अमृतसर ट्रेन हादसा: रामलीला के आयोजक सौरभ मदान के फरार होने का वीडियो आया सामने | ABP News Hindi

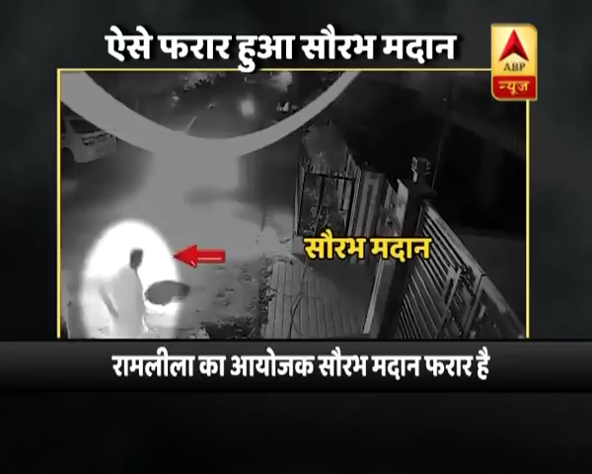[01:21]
में लग रहा है, बहुत जल्दी में लग रहा है